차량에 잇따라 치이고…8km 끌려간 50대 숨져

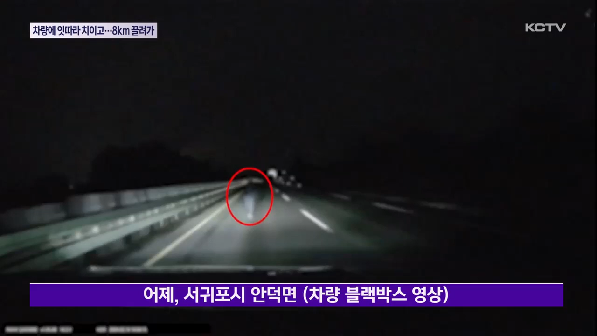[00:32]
갑자기 1차선 도로에 길을 걷는 여성이 나타나고 이내 그대로 충격합니다. 사고가 발생한 건 어제저녁 7시 5분쯤.